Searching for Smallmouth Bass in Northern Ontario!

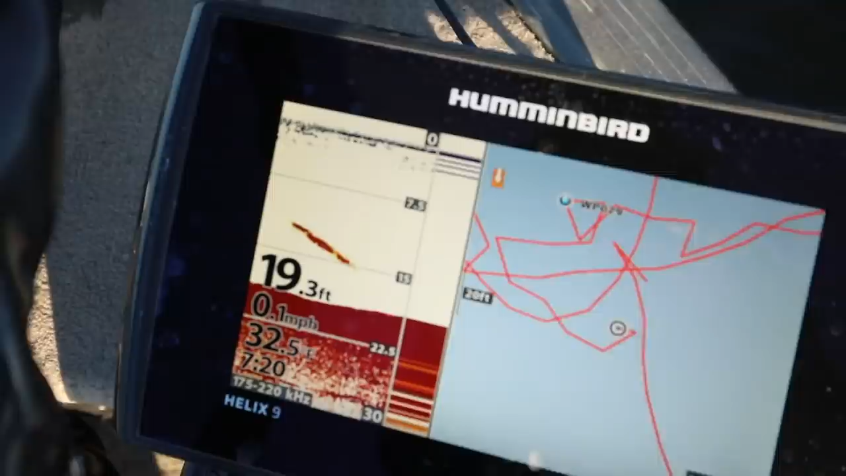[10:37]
On screen: depth 19.3 ft, speed 0.1 mph
All right guys I'm gonna try to multitask. That right there is a fish sinking back down.
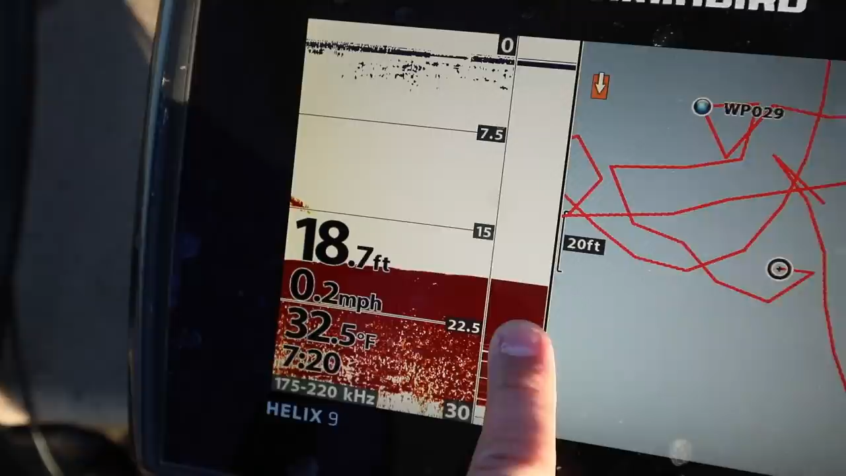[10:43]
On screen: depth 18.7 ft, water 32.5°F, speed 0.2 mph
So when you look at a fish finder that's scrolling to the left. That's history.
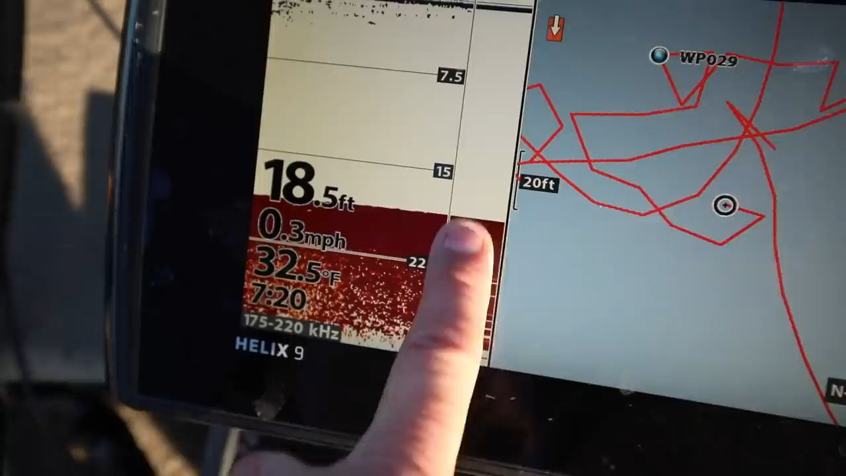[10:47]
On screen: depth 18.5 ft, water 32.5°F, speed 0.3 mph
That bar on the right that's real time. That's what's going on. So I'm gonna try to show a real time strike here.
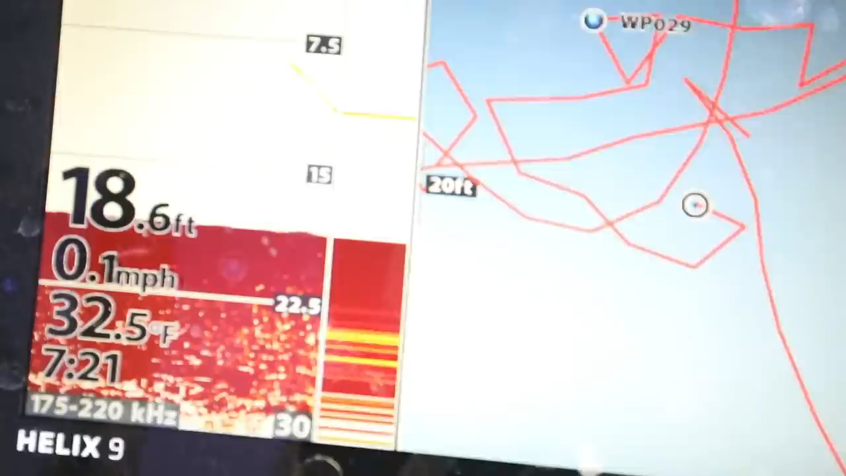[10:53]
On screen: depth 18.6 ft, water 32.5°F, speed 0.1 mph
Okay so now you can see my lure coming down. Okay see that? I'm gonna hold it kind of two feet off bottom. So I just I just stopped it. I closed my bail.
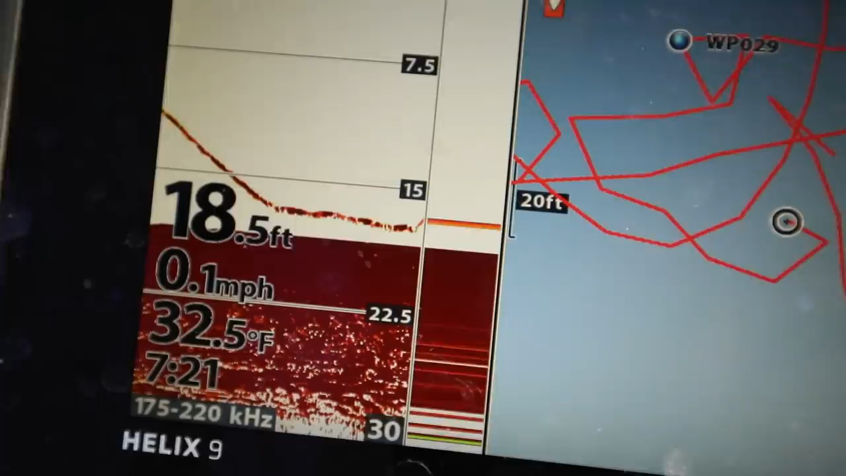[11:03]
On screen: depth 18.5 ft, water 32.5°F, speed 0.1 mph
Now ideally another red mark like that is going to separate itself off the bottom and come intercept my bait.
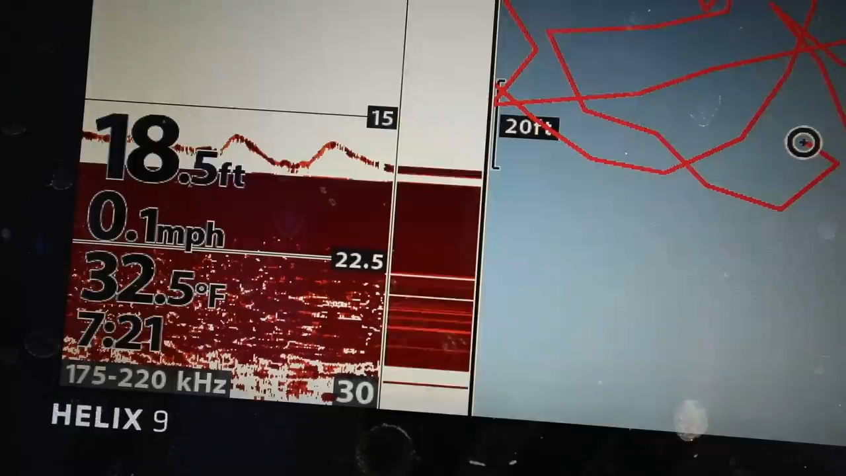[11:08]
On screen: depth 18.5 ft, water 32.5°F, speed 0.1 mph
That would be best case scenario.
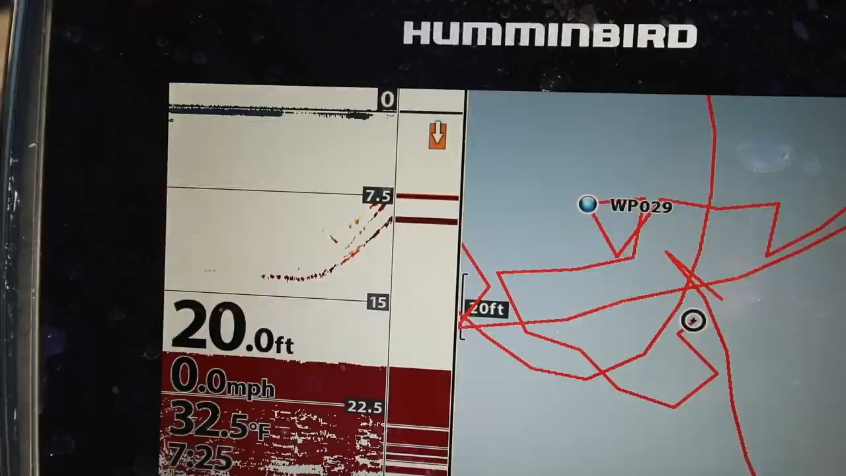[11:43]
On screen: depth 20.0 ft, water 32.5°F, speed 0.0 mph
Look at that. That's my lure. He just ate it.